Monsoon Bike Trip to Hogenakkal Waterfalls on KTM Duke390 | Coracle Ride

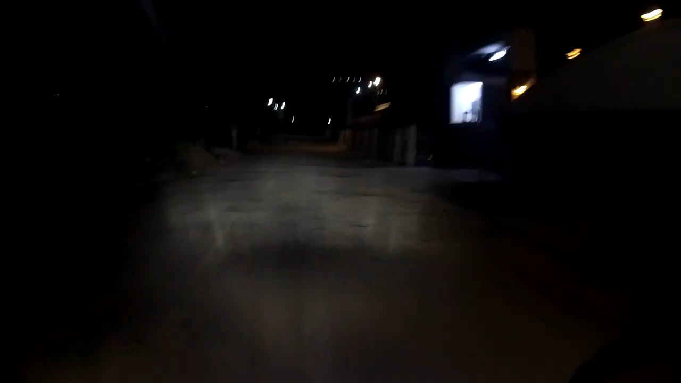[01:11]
So it's now 5:40 in the morning and we have done with our first break.
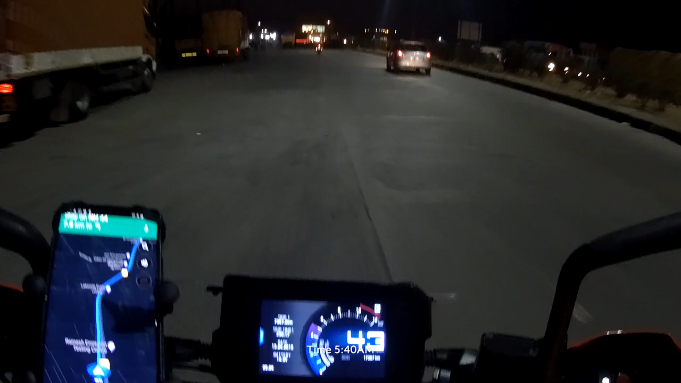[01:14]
So sare riders bhi mil chuke hain.